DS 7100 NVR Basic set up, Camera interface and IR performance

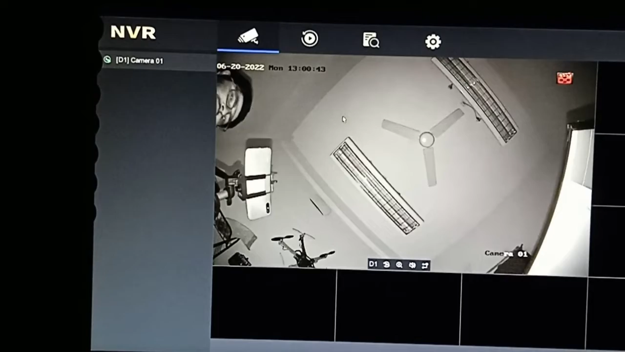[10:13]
IR has been triggered. And you can see, the night vision capability of this camera is very, very good. I would say, it's a very good camera.
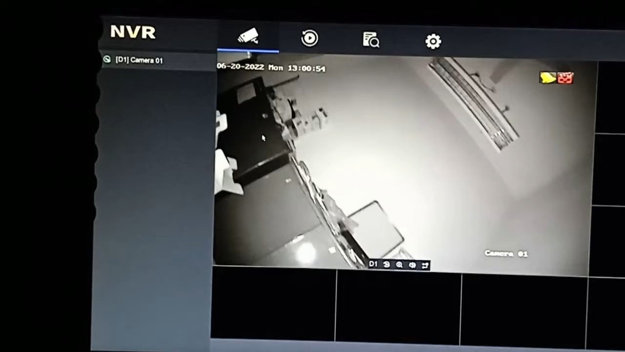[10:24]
You can see, it's a totally dark in my room. But you can see, you can see many things very clearly within, using this camera. So, the night vision is very, very good quality of this camera. Now, when I will switch on the light again, you will see automatically, the IR will be off.